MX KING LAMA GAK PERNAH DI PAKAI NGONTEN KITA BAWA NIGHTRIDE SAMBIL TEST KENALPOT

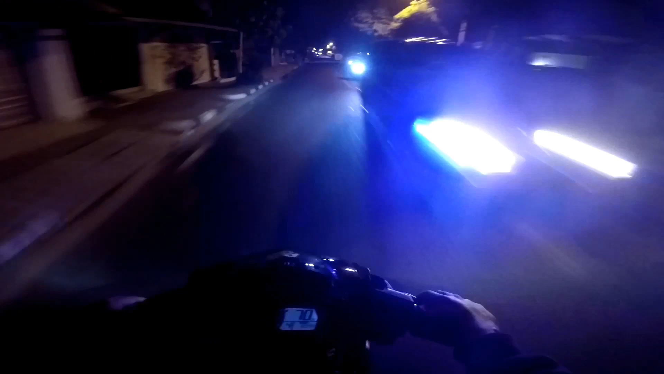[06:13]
nah disini tuh ada lubang yang tak terlihat udah lewat ah jalanan gelap ini tadi pipi tak tinggal